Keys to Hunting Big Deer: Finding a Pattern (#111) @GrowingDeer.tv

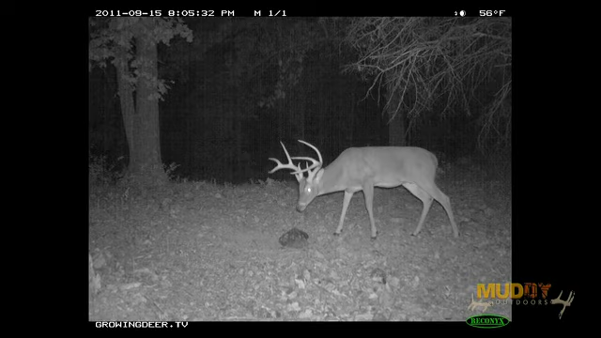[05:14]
And what impresses me the most is Giant 8 actually put on about five plus inches during 2011 versus 2010 and that's given the wicked, wicked drought conditions we had in 2011.